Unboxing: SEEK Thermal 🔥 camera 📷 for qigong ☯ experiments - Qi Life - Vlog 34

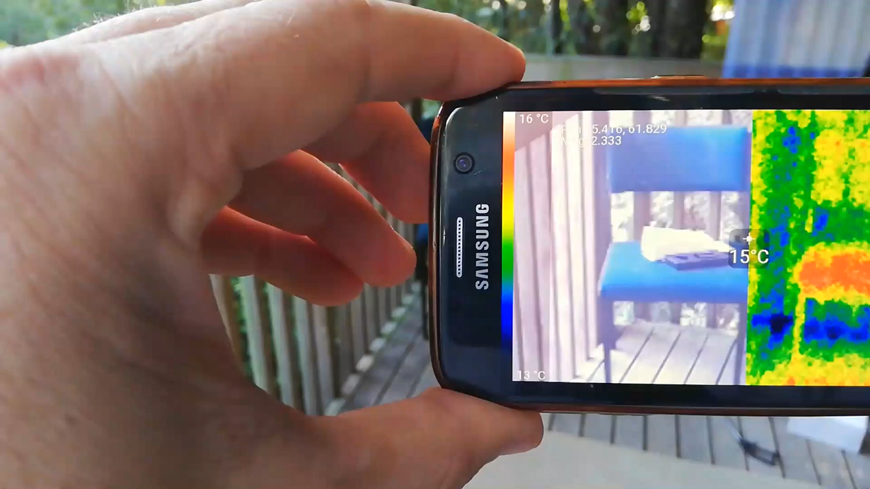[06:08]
On screen: spot 15°C, scale top 16°C, scale bottom 13°C
so you can see looking at this so you can
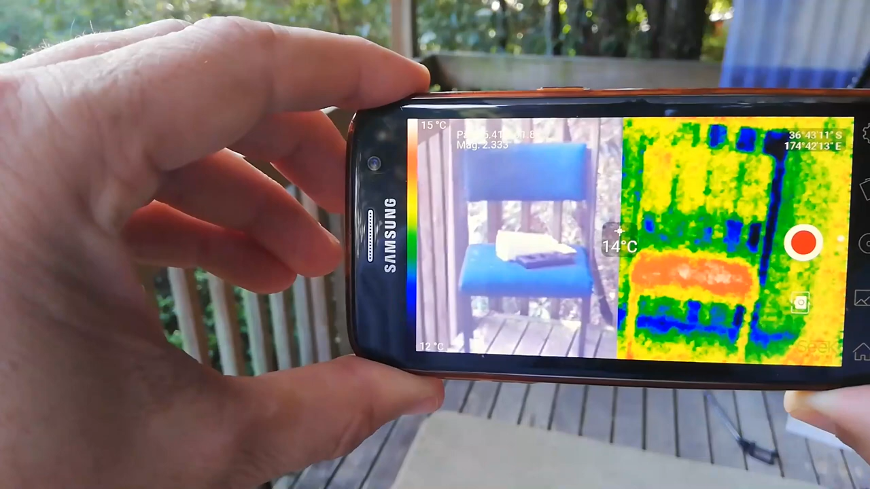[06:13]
On screen: spot 14°C, scale top 15°C, scale bottom 12°C
see that's not too well that's two chairs right and
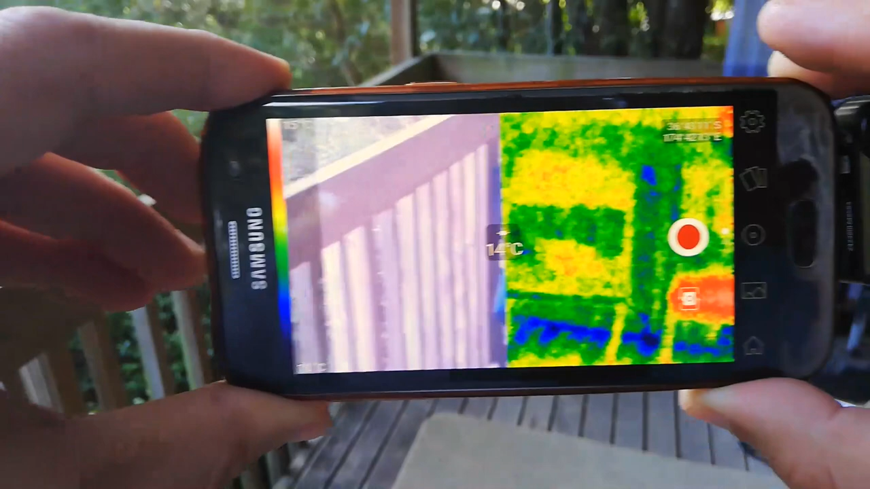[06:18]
On screen: spot 14°C
look how much warmer the one on the right is that's the one that I've been sitting on and
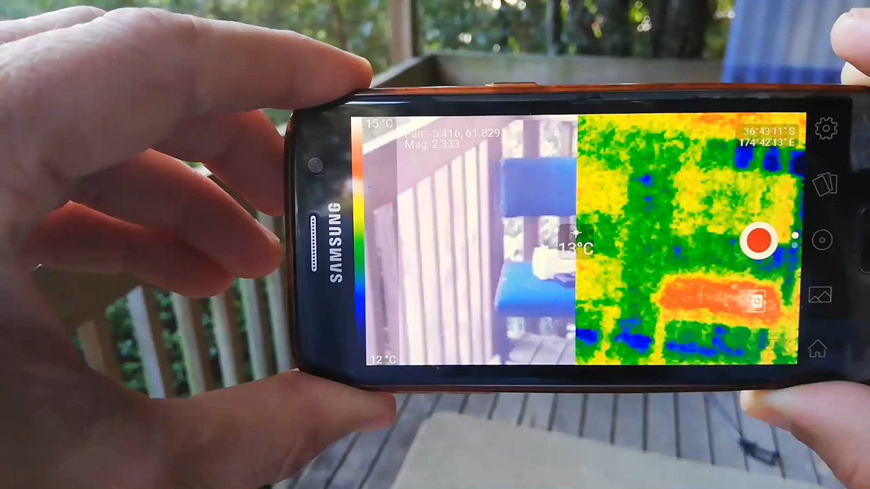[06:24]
On screen: spot 13°C, scale top 15°C, scale bottom 12°C
you can tell that with the colors and quite interesting it's not so marked
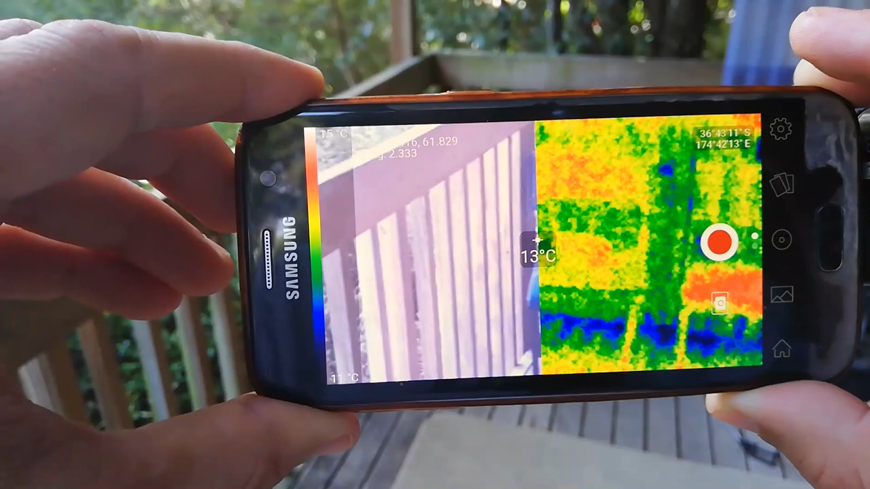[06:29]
On screen: spot 13°C
but that the box is warmer than the rest of the chair and we get this nice
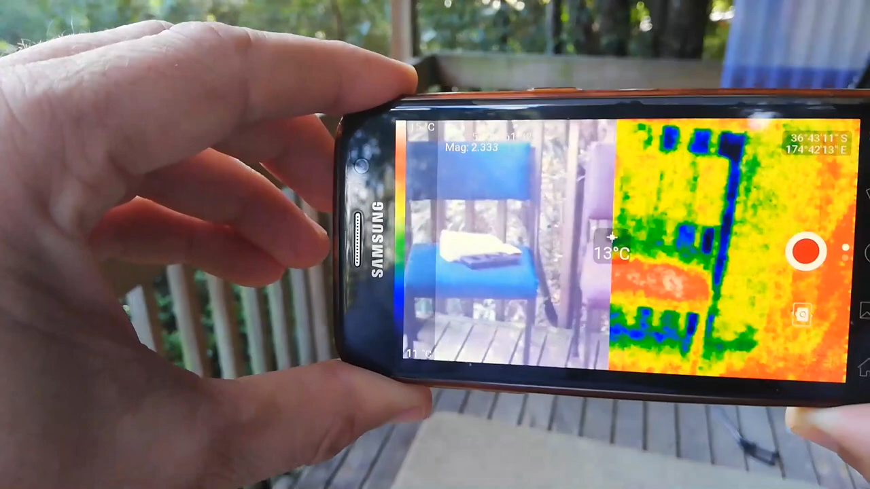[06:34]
On screen: spot 13°C
colorful display of it all so
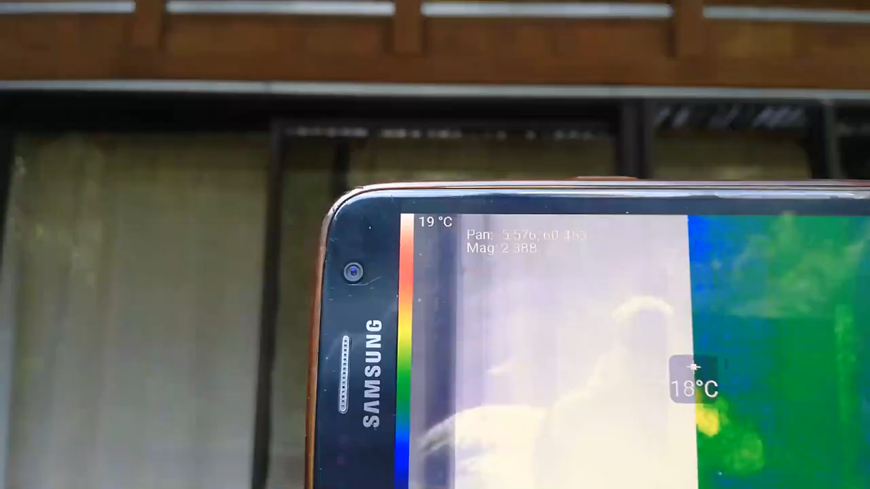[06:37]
On screen: spot 18°C, scale top 19°C
in practical terms one
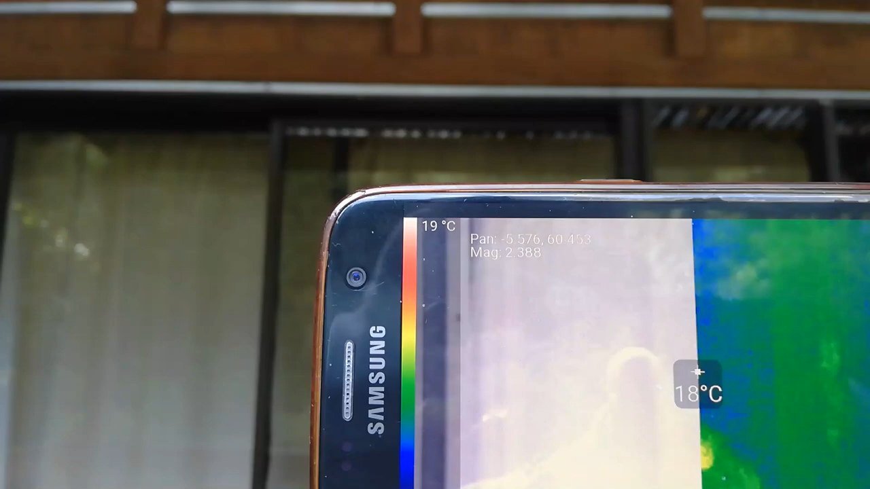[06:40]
On screen: spot 18°C, scale top 19°C
of the things this sort of camera is often used for is like in
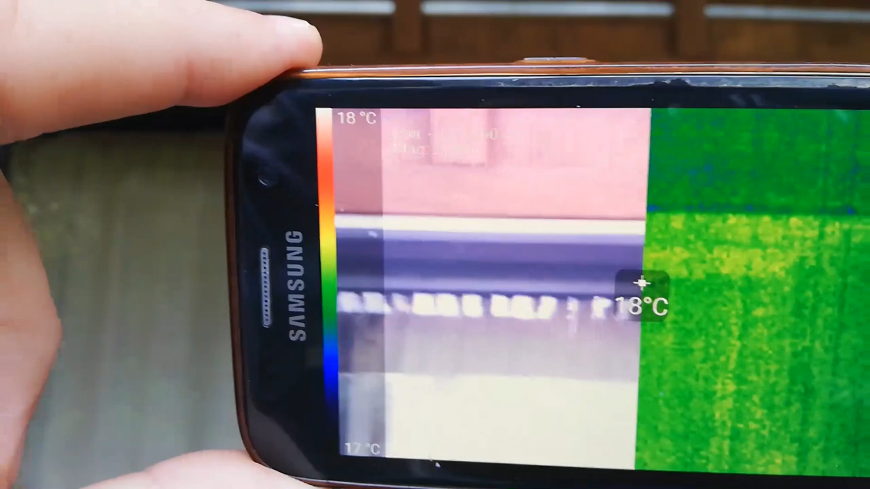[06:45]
On screen: spot 18°C, scale top 18°C, scale bottom 17°C
buildings and you see that line there I'm looking up at the top of this
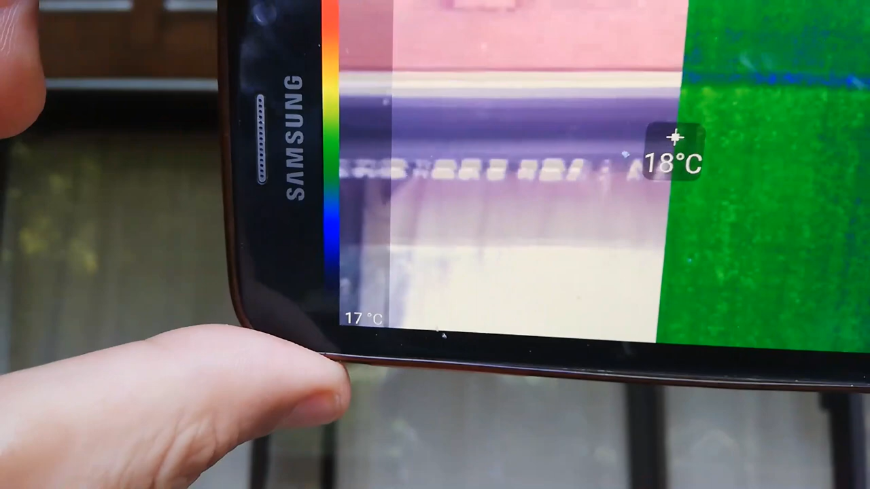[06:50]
On screen: spot 18°C, scale bottom 17°C
glass door and you can see where heat is coming in and out of the building and look
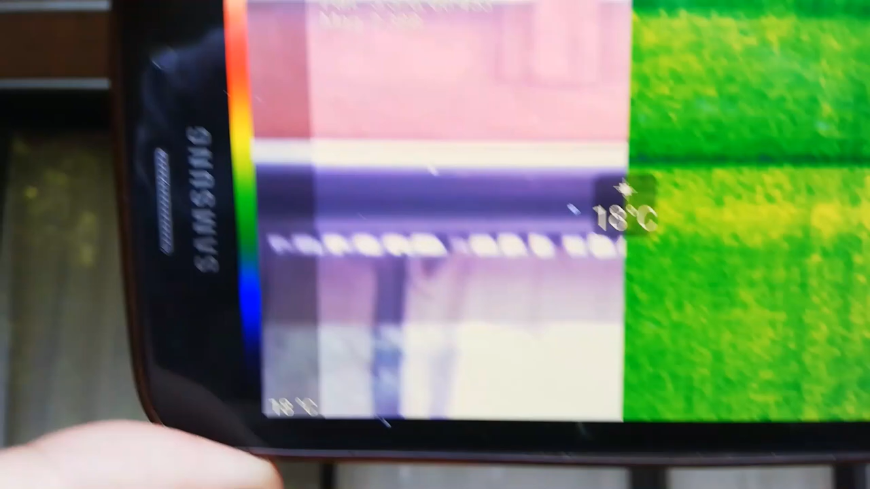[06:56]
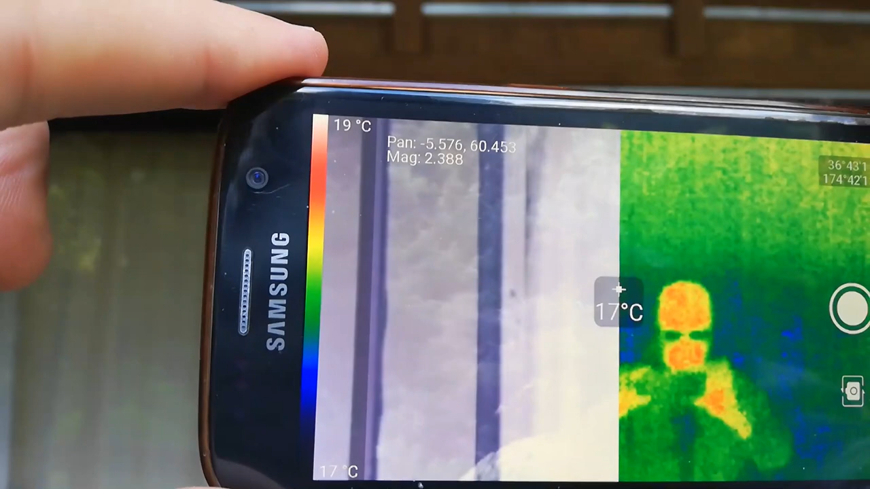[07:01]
On screen: spot 17°C, scale top 19°C, scale bottom 17°C
there's me there's heat map me and then there's well it's not actually me it's just reflection of me in the glass
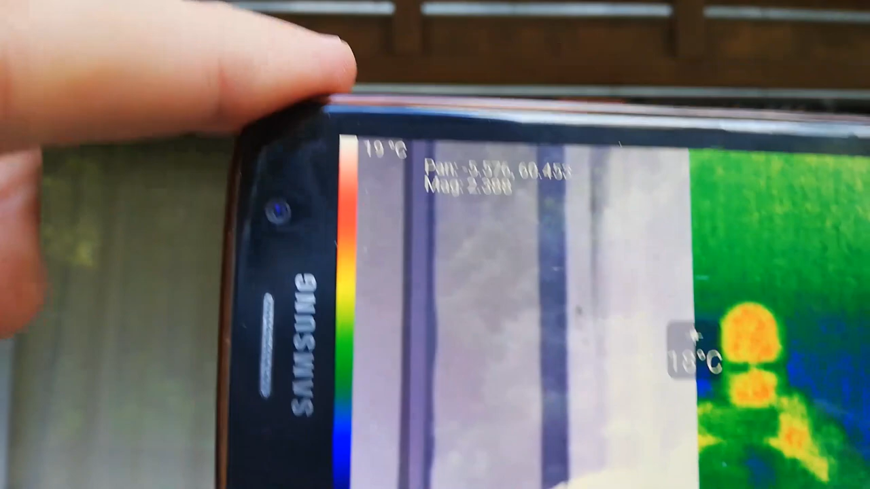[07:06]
yeah and so you can see the glass is relatively cold and then when we get to the timber
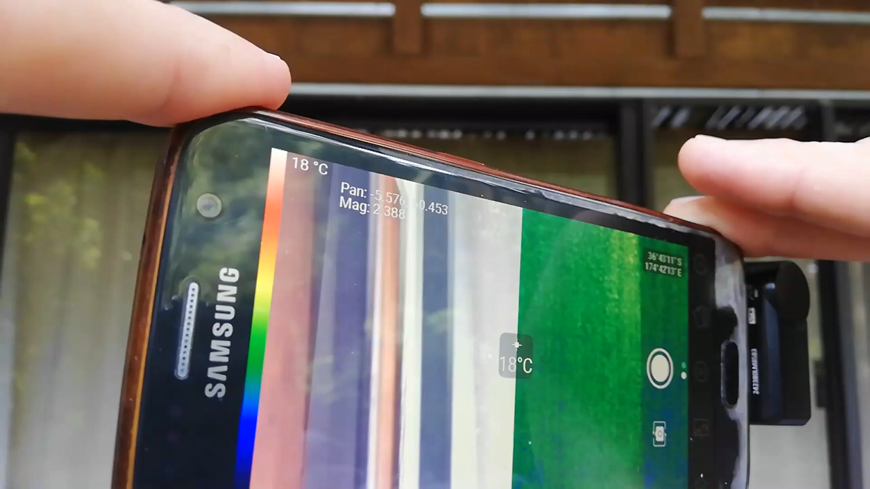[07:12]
On screen: spot 18°C, scale top 18°C
it's warmer that's not showing up so well now the interesting little feature you
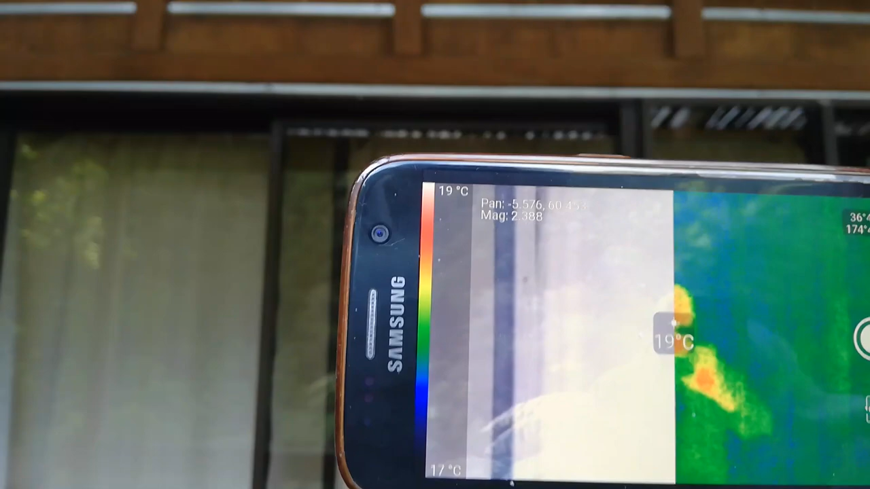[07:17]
On screen: scale top 19°C, scale bottom 17°C
can see there's actually a temperature reader in the middle and you can get actual temperature readings off this